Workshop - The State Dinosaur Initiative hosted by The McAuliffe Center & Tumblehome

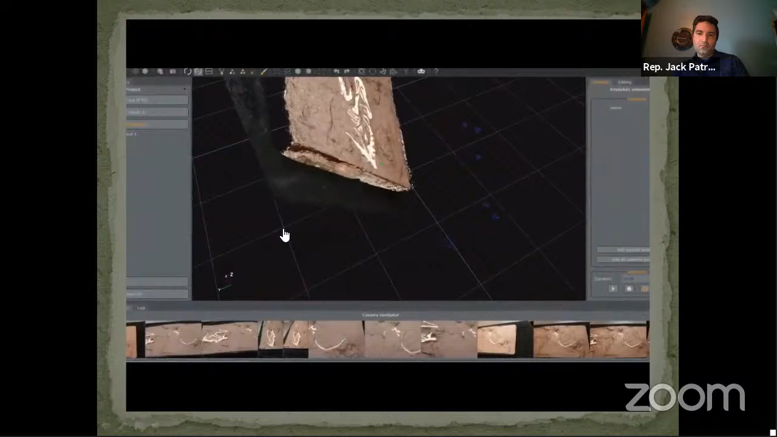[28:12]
you can actually navigate and look very closely at this fossil as if you're a real paleontologist right there, right in front of it. And in very high detail, you could do your own study.
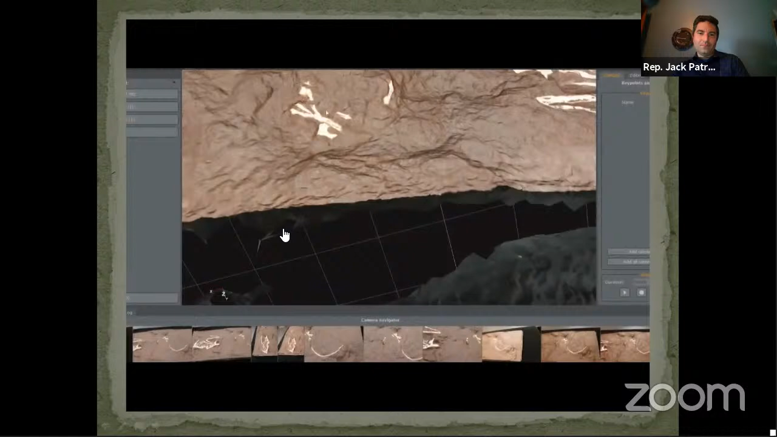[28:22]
Maybe you can find some hidden thing that we never saw before. And that actually happens in paleontology all the time. So it'd be great if all of you could do your own study.